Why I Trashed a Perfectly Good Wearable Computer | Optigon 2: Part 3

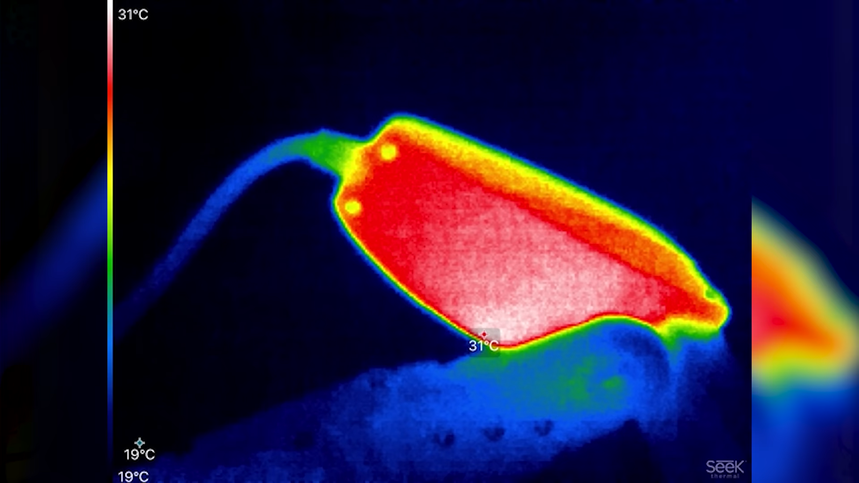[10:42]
On screen: scale top 31°C, scale bottom 19°C
I decided to keep the original metal enclosure since the BT40's tiny OLED counts on having it to use as a heatsink.